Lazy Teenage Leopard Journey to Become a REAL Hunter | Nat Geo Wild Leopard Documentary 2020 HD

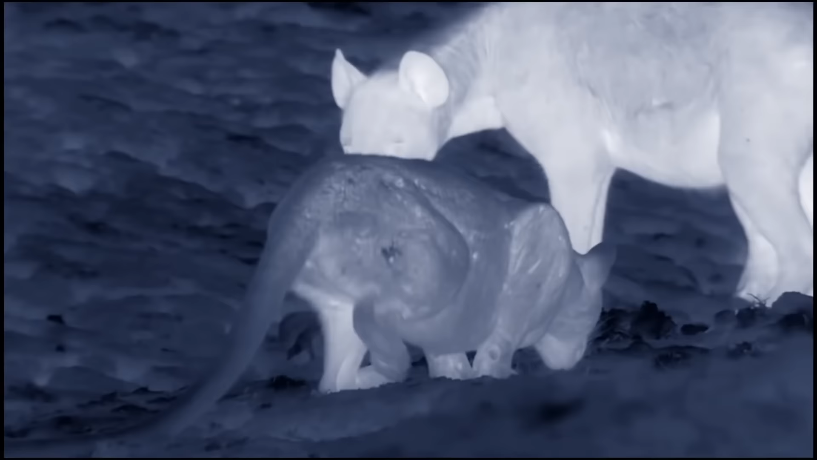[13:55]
But her brazen approach finally gives her away.
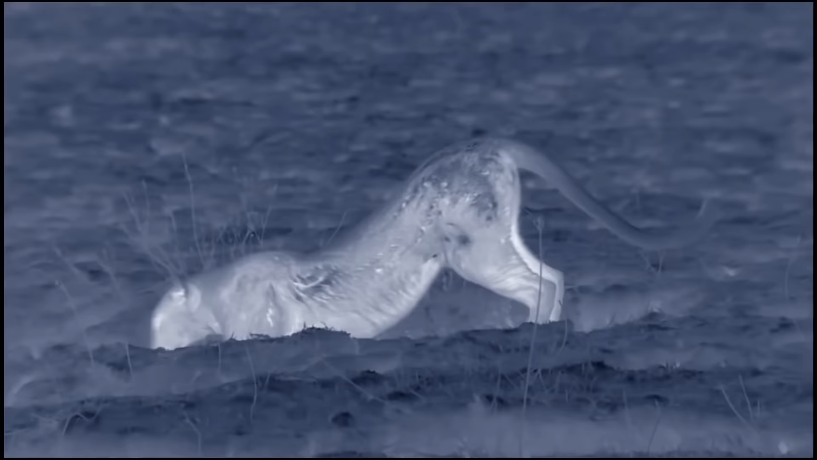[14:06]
Most leopards wouldn't go anywhere near this kind of danger.
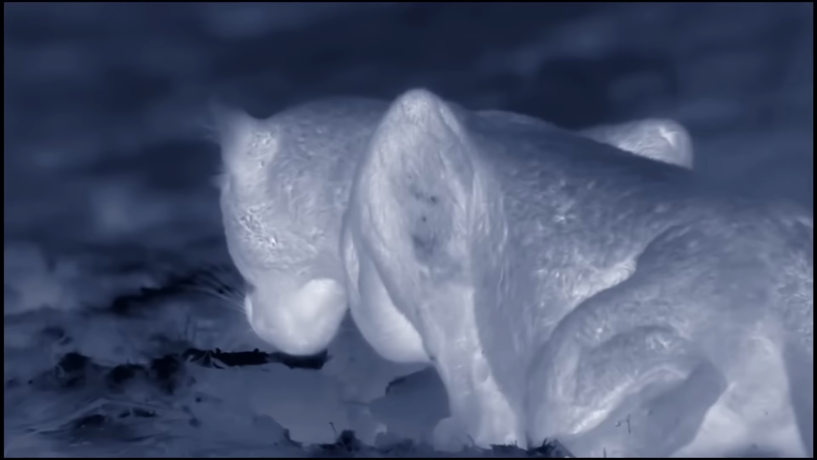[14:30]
She grabs a piece of entrails.
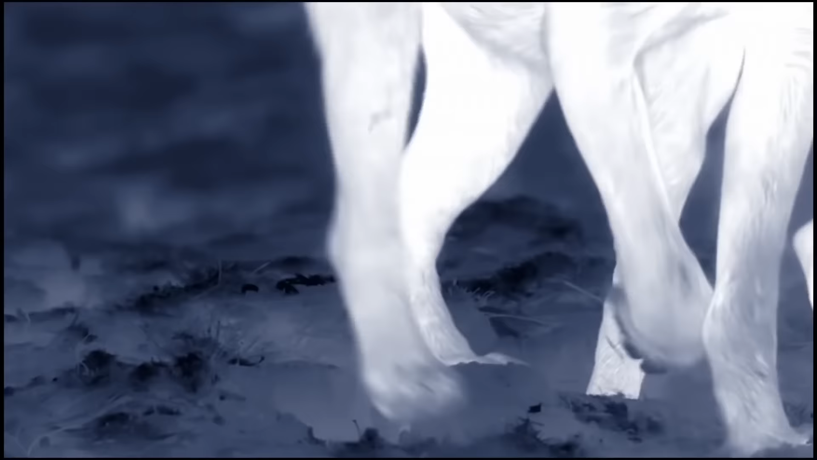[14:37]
But they won't let her have even this tiny morsel.
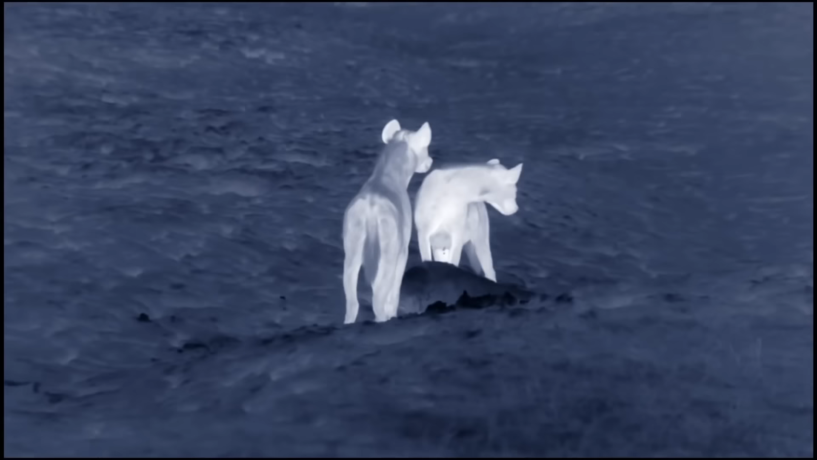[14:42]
The exasperated hyenas might think they've gotten rid of her.
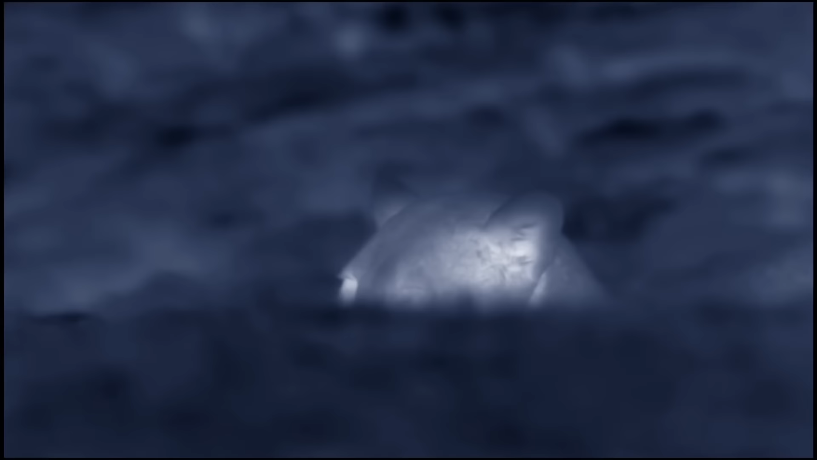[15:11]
But the tenacious leopard doesn't know when it's time to quit.
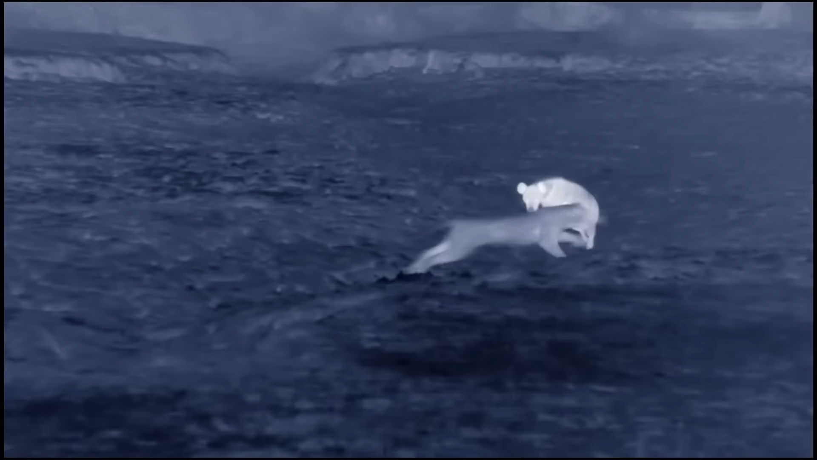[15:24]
They've had enough of her and call in reinforcements.
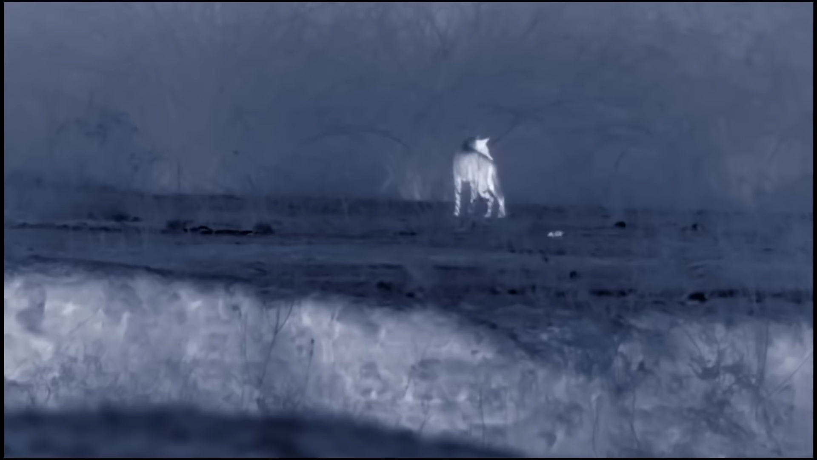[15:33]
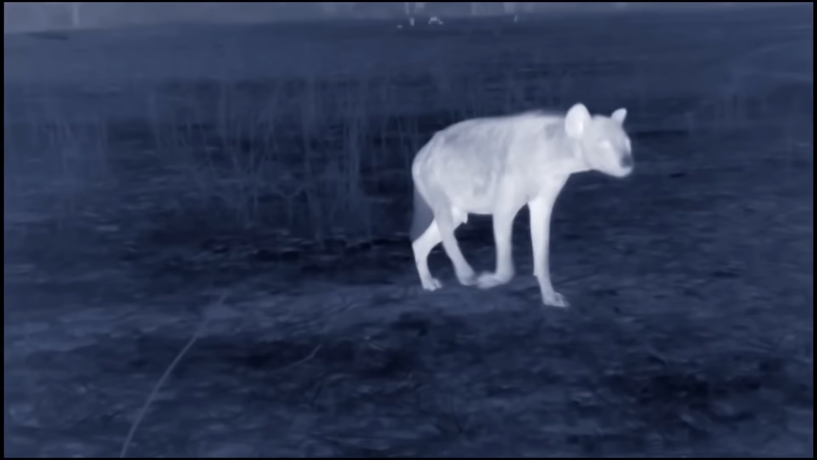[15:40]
It's now three angry hyenas against one reckless leopard. Despite the clear danger, Chip creeps close again.
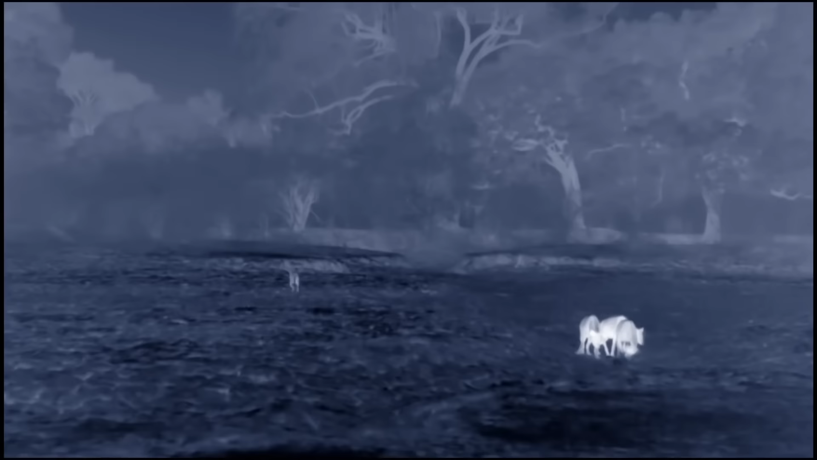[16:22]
She finally gets the message and retreats.
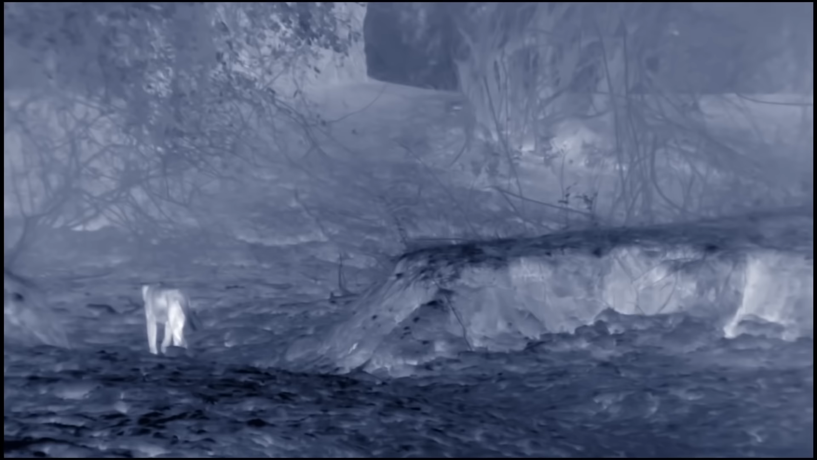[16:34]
She's lucky to emerge from this encounter without serious injury.
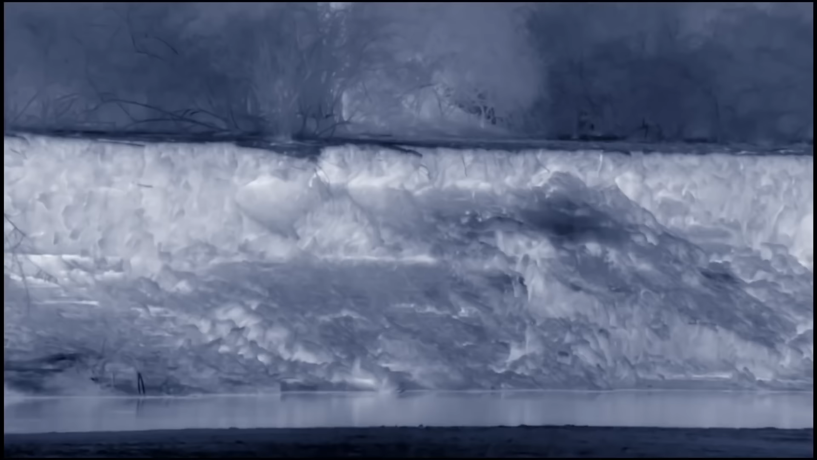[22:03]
Chip patrols her mother's old territory,
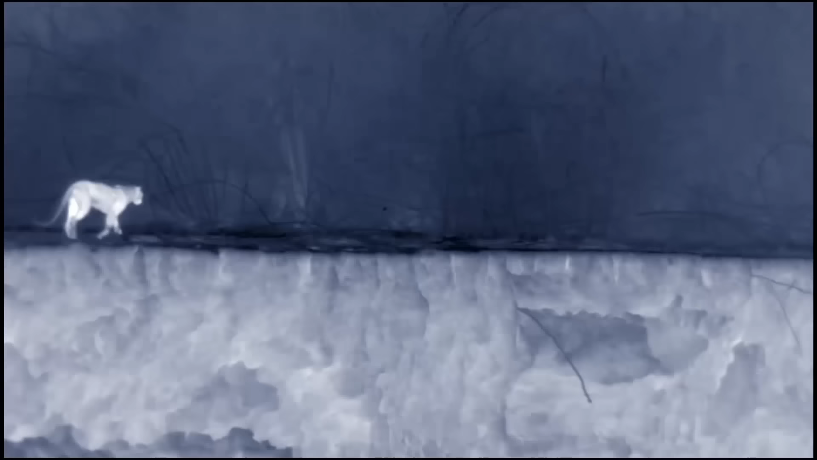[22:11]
beginning to assert her claim on the real estate.
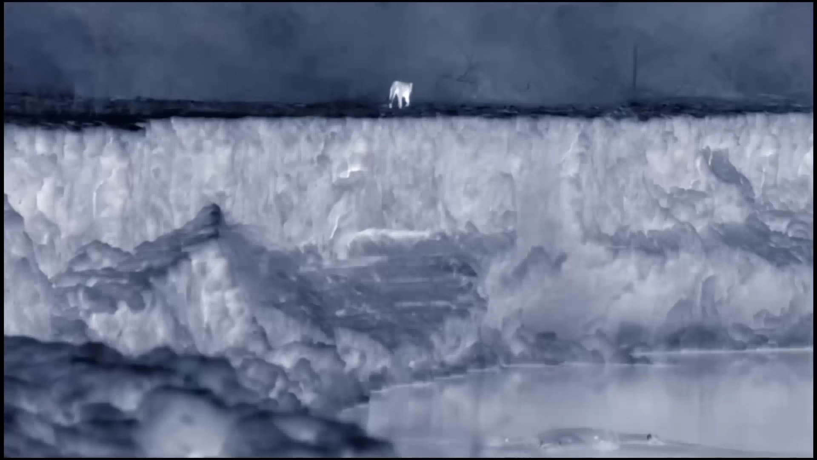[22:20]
It's been 48 hours since she was abandoned by Malaika.
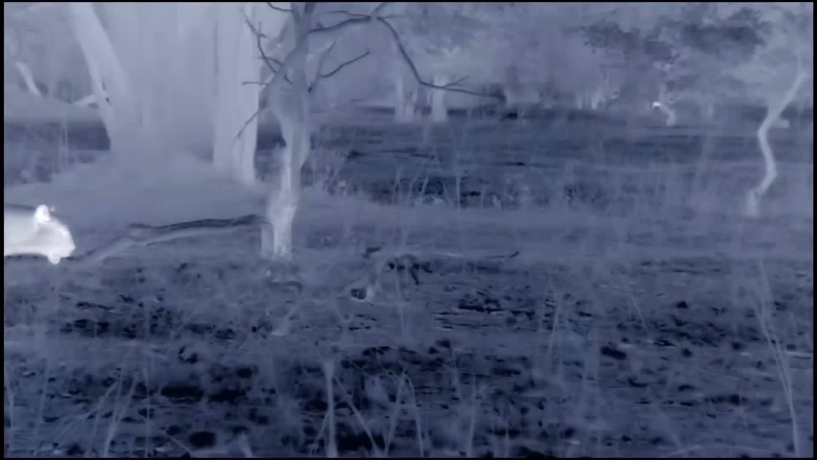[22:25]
She's hungry. But she's not looking for scraps this time.
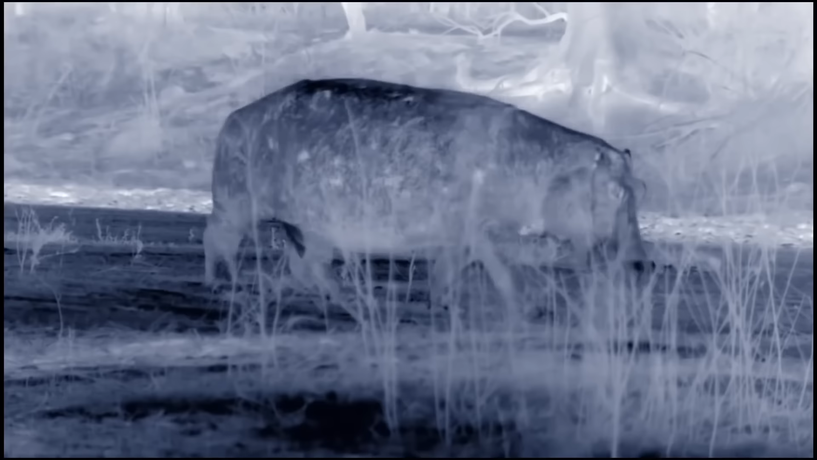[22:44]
She must pick her prey wisely.
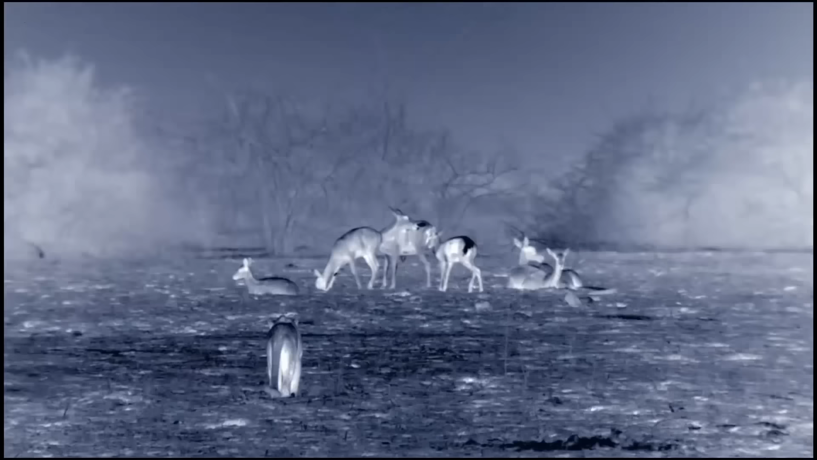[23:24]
Chip has watched her mother hunt, but she's never put her own skills into practice.
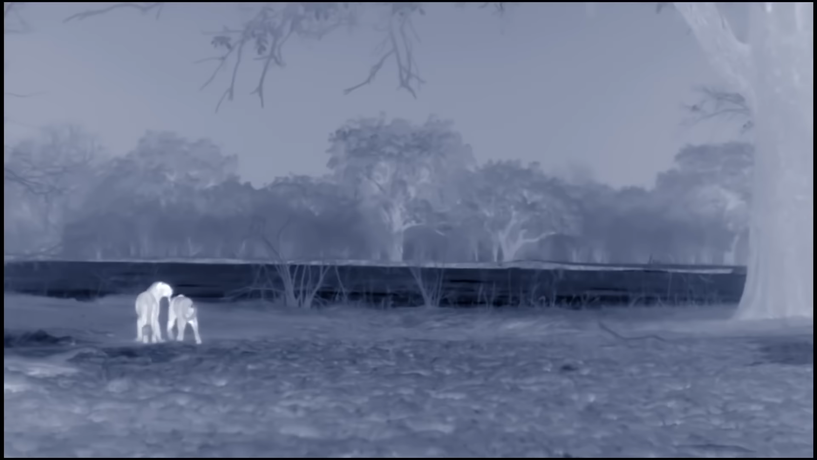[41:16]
As they step out under the full moon, the young leopards finally seem to be in sync.
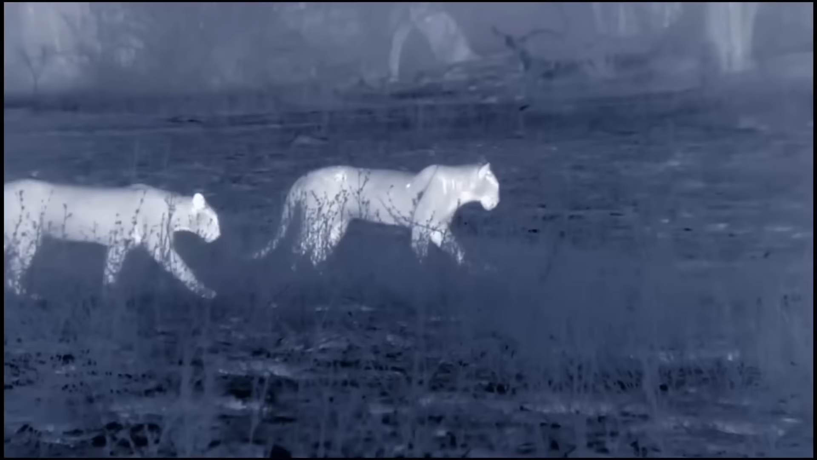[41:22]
Even nearby prey doesn't distract them.
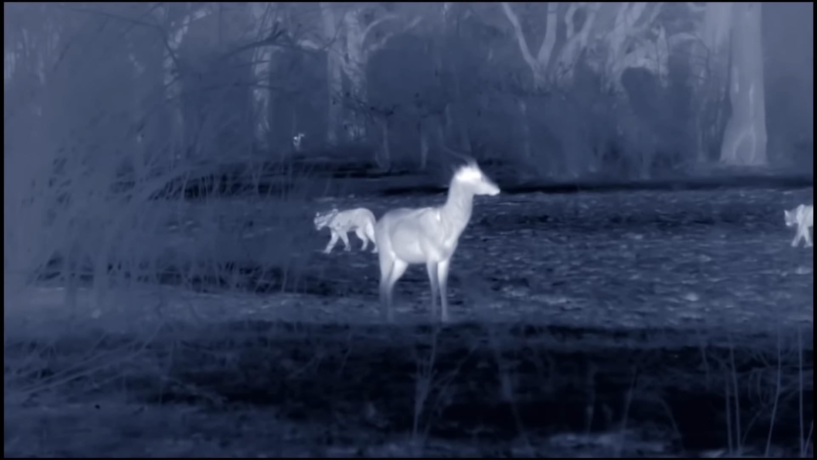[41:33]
This time, Kaingo doesn't flinch. Chip is giving off intoxicating pheromones that tell him she's ready for mating.